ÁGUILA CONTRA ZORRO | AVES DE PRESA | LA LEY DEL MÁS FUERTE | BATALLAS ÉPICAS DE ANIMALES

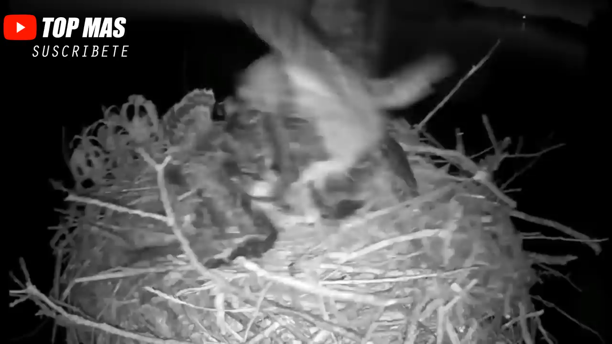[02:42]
En ese momento, la madre no estaba cerca y dos pájaros estaban indefensos y el búho descendió en silencio sobre el nido y agarró a los polluelos con sus patas. Pero esta vez los pájaros tuvieron suerte de que su madre
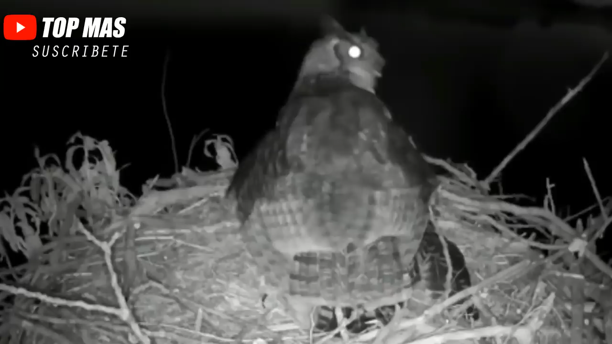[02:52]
regresara durante la escena y fue capaz de expulsar a un depredador. Aunque no se hizo mayor daño, uno de los polluelos tenía un ala rota.
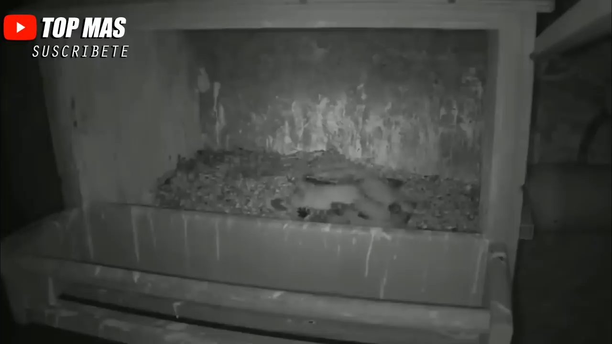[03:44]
la lechuza ataca a su objetivo y son presa fácil para él. Bueno, como en el anterior video,
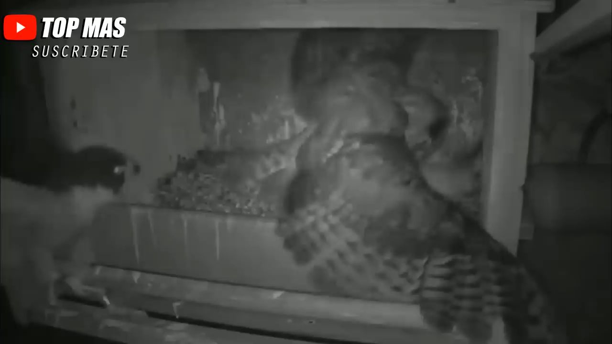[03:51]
la madre regresó a tiempo y se apresuró hacia el depredador, pero lamentablemente uno de los pequeños no logró sobrevivir al ataque.